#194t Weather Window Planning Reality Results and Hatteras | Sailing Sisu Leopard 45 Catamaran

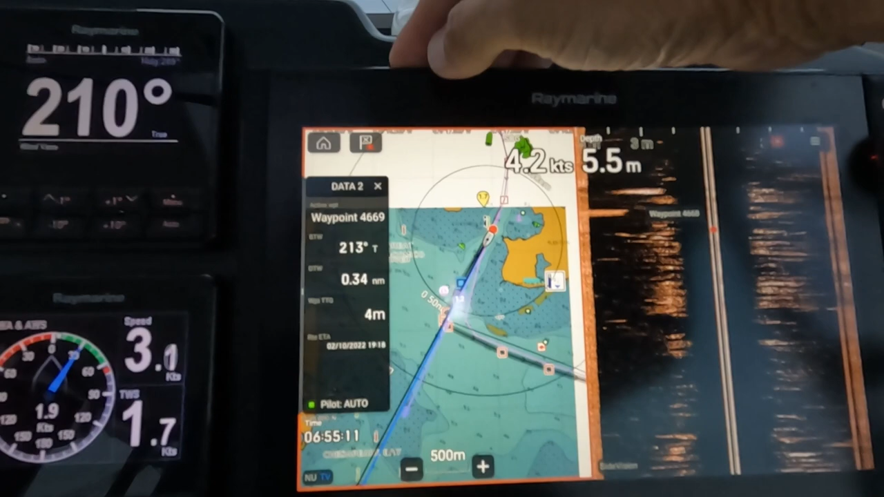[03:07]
On screen: depth 5.5 m
So now I can see it all it will go
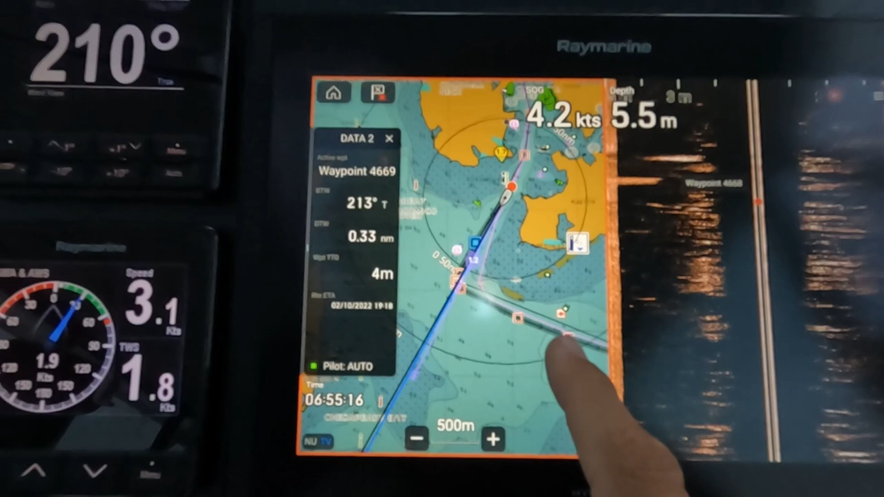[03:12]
On screen: depth 5.5 m
It's fine here But you see over here we need to make sure that everything is done well
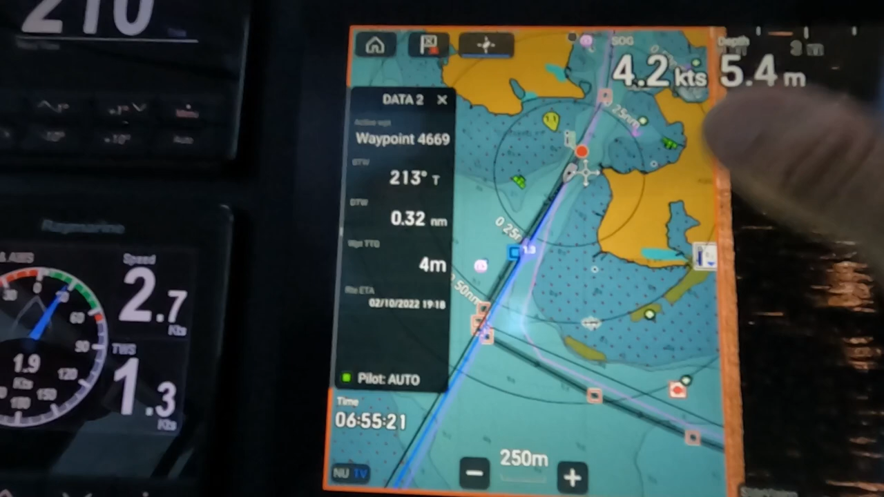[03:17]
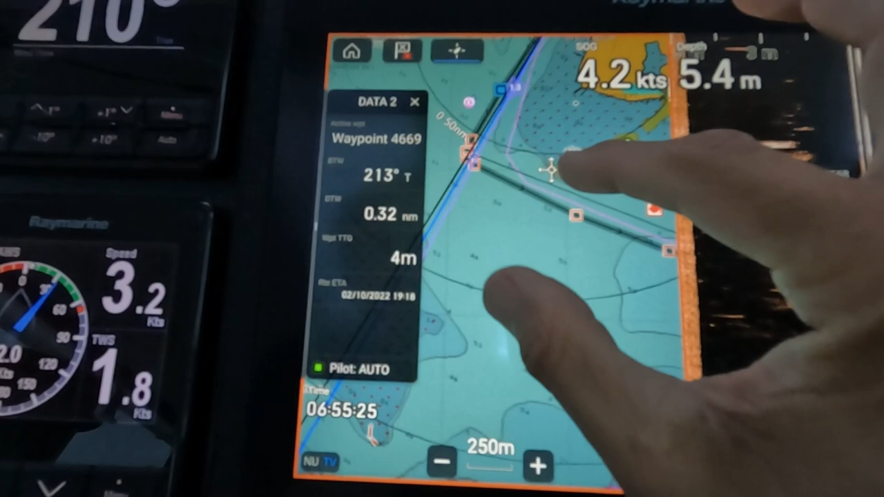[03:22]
On screen: depth 5.4 m
So I just go through the whole route
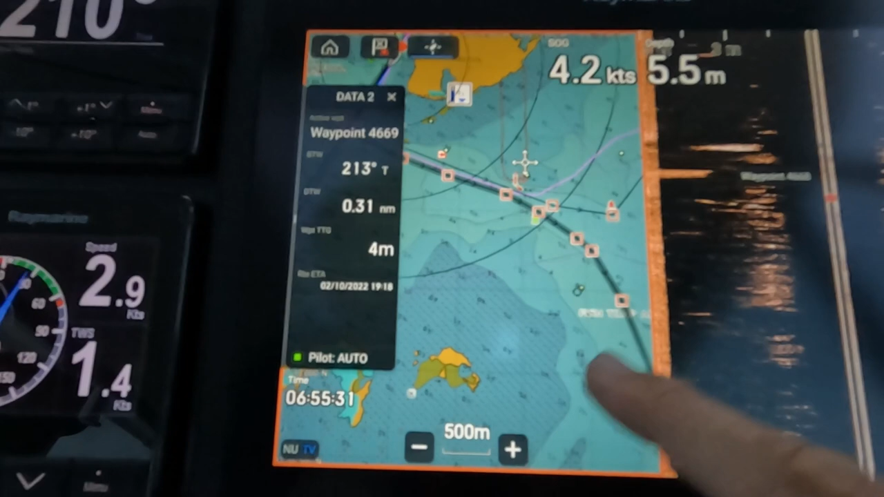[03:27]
On screen: depth 5.5 m
And make sure that there's no obstacles or if there's obstacles that I know where they are
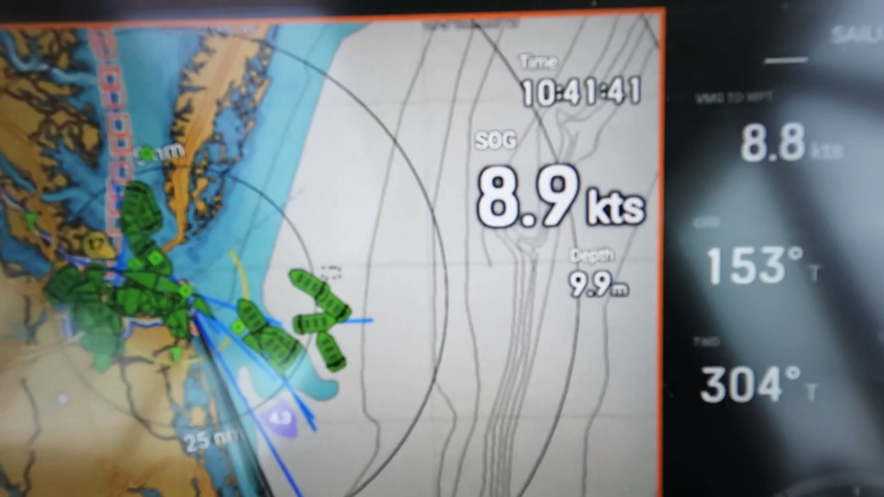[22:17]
9 knots, but that's maximum and this is the sea state Very calm, it's very quiet
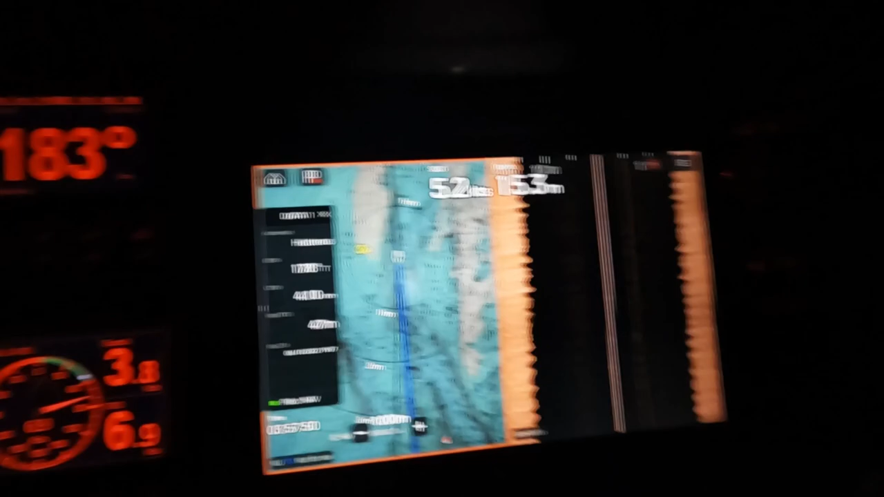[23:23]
I just had to drop the main and if you can see on a sonar
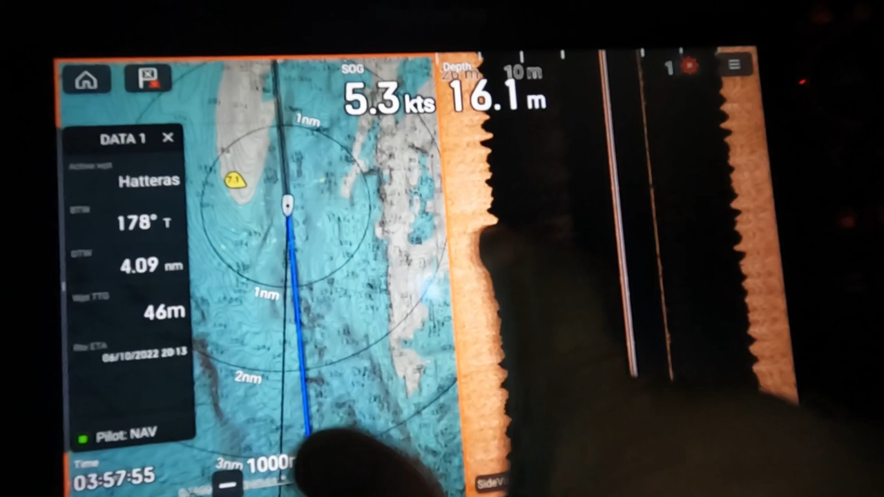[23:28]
On screen: depth 16.1 m
All these little jiggy jiggy jiggy is basically how choppy is, we're moving
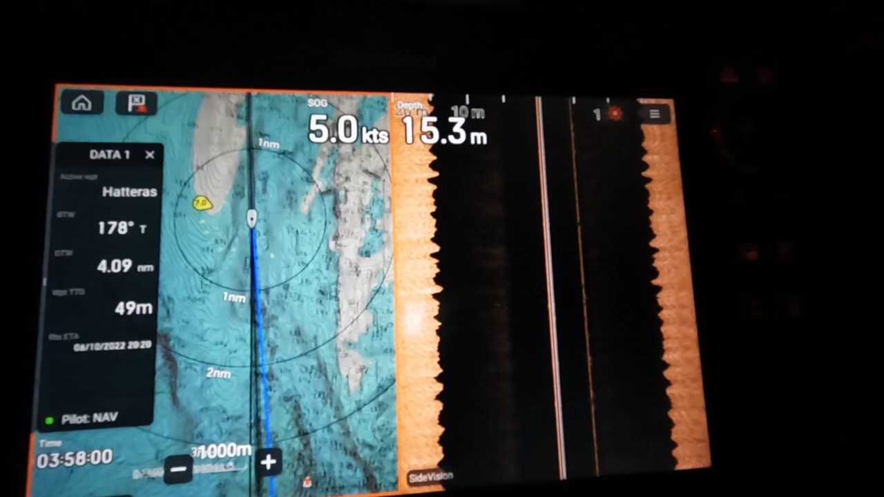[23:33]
On screen: depth 15.3 m, speed 5.0 kn
Quite a lot and it's forward and backwards
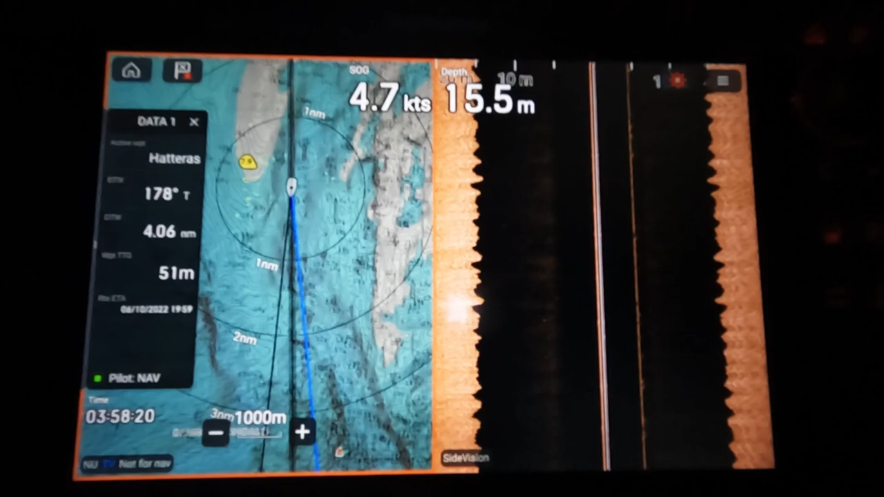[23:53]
On screen: depth 15.5 m
The sonar is even registering that we're going up and down And it's like irregular pattern, so I had to drop the main, it's just not enough wind
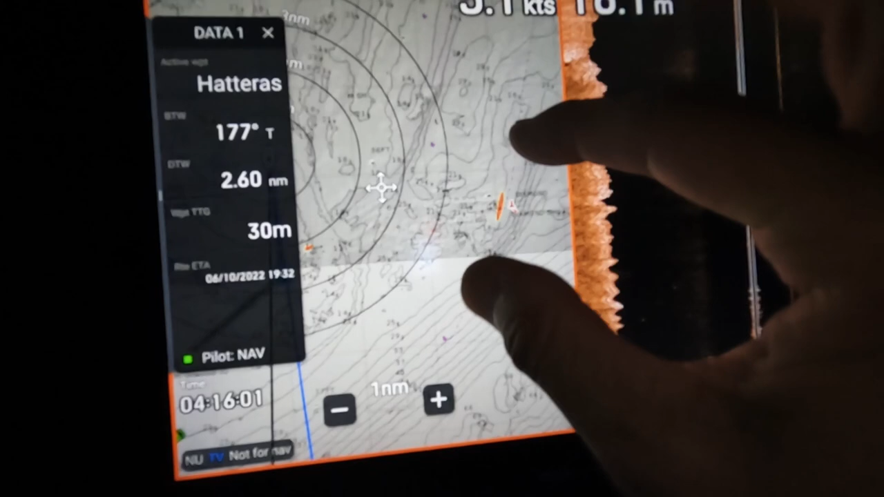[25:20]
That one you can see and you can also see the radar is is also picking that one up
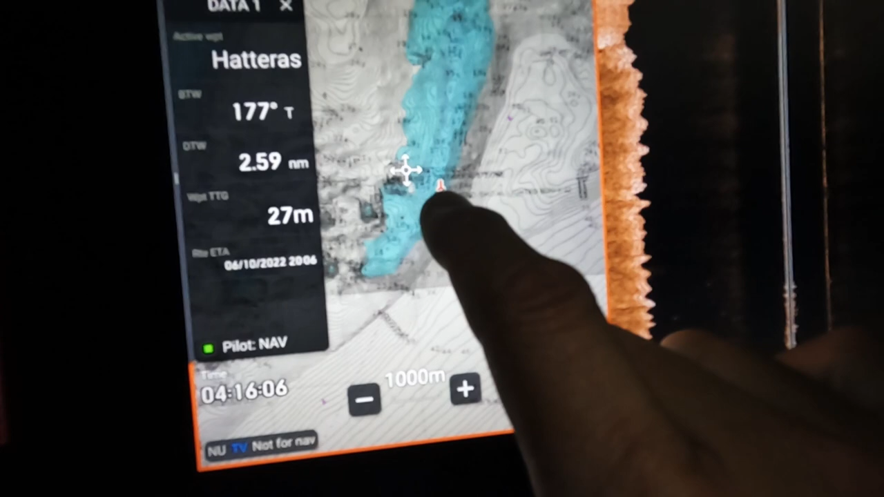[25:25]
Zoom out
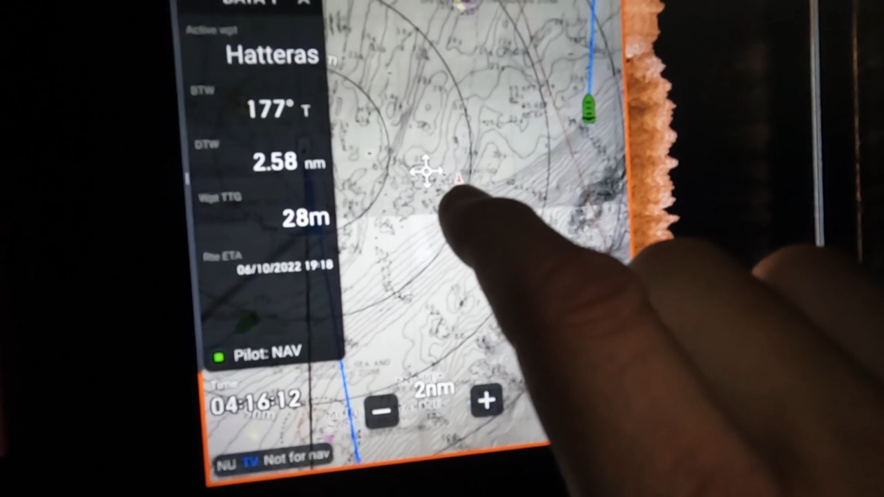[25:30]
You can see the radar is picking this little red dot just next to it. So that means the radar is picking that one up
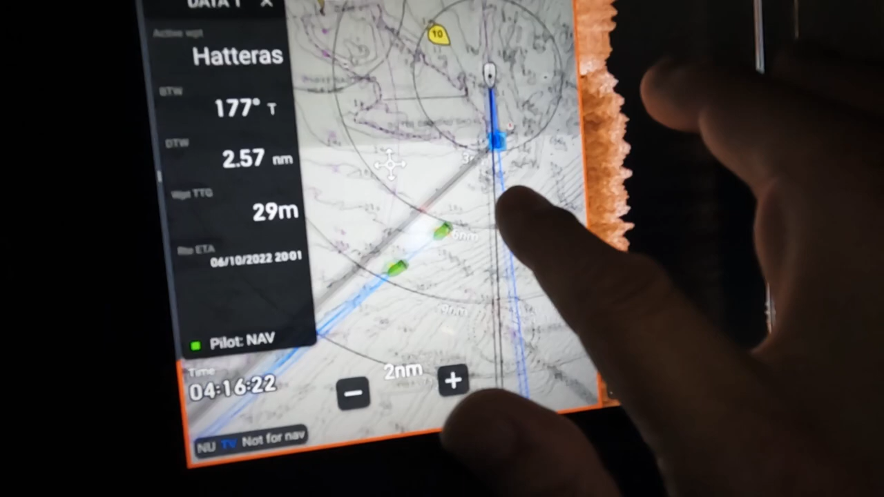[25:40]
The radar was picking this one up too and this you see
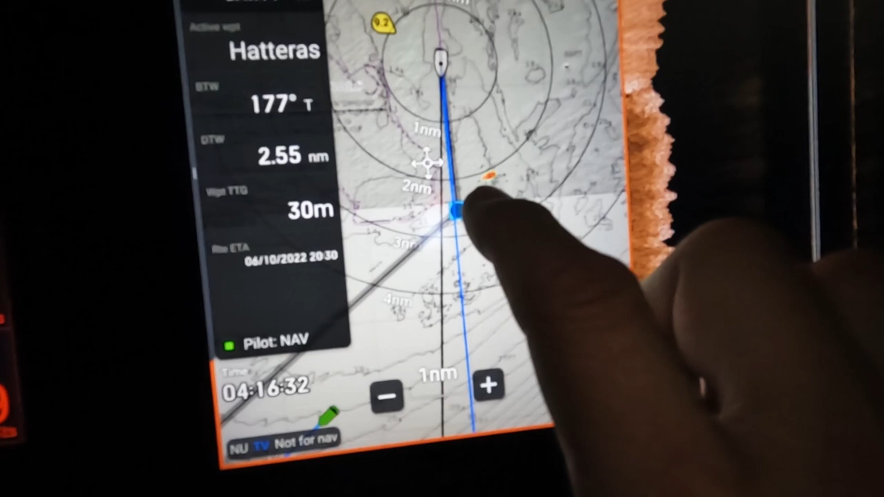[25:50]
There we go, so the radar can see that one But it's not lit it's just black That one it just caused hatteras